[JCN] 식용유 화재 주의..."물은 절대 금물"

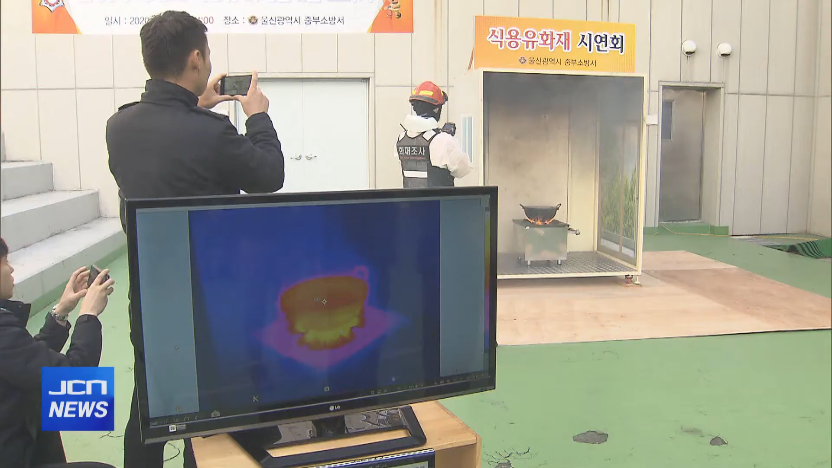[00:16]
식용류를 부은 냄비를 10분간 가열하자 온도가 순식간에 300도 이상으로 치솟습니다.